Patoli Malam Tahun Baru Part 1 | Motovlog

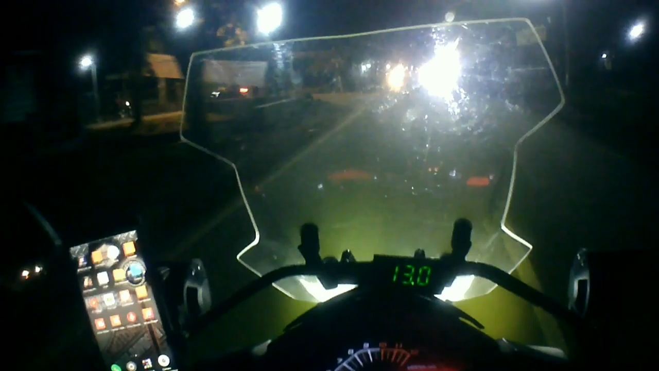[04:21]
Dan dari di rumah juga ini ya, sepanjang jalan ini lumayan lengang daripada tahun-tahun sebelumnya. Untuk di titik-titik keramaian juga ini sih
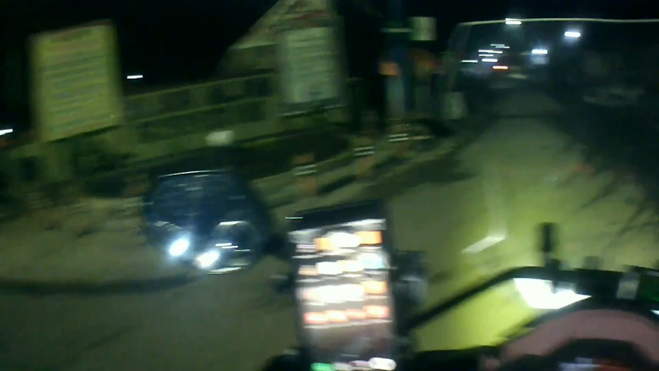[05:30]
Alun-alun juga ini lumayan lengang kayaknya. Lumayan lengang bro. Nggak ada apa ya, keramaian. Lancar bro.
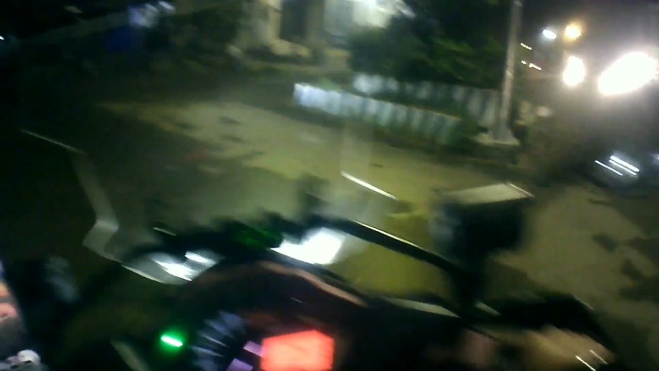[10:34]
Keren bro, tadi ini ada kereta bro.
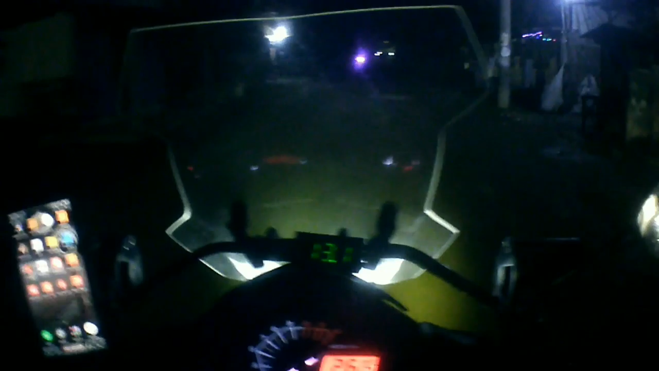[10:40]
Waduh, mantap sekali bro. Waduh, layar tancap bro. Mantap, mantap. Bahaya banget bro, naik motor gak pakai lampu.
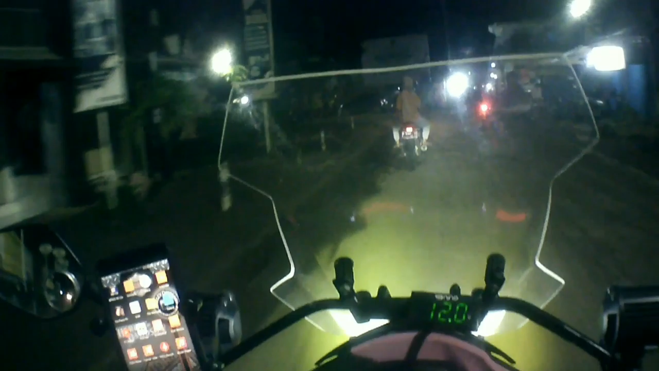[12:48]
Oke, ini sudah di alun-alun Susukan.
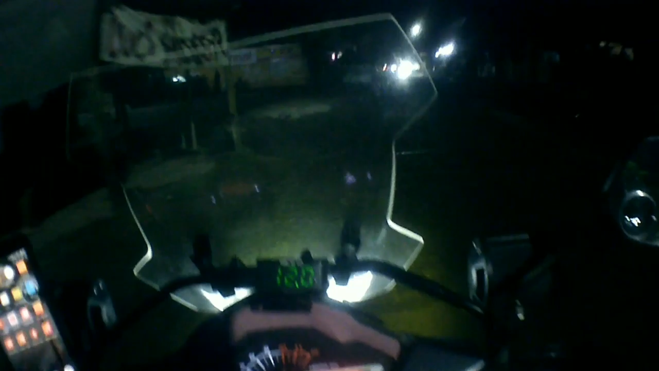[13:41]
Hati-hati bro, ini jalannya nggak enak. Sekarang di kecamatan juga ini sudah banyak ini bro ya.